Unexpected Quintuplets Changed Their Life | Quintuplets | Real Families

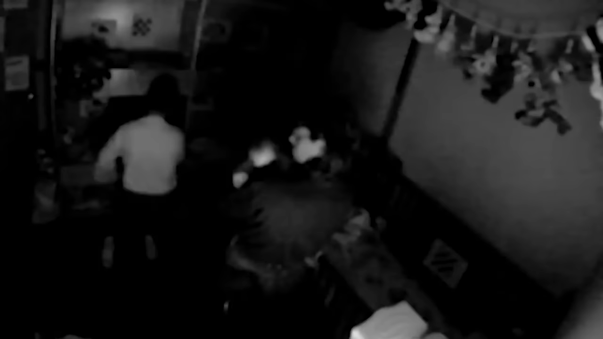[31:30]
After one of the feedings, the volunteers put the babies back to sleep and try to grab some, too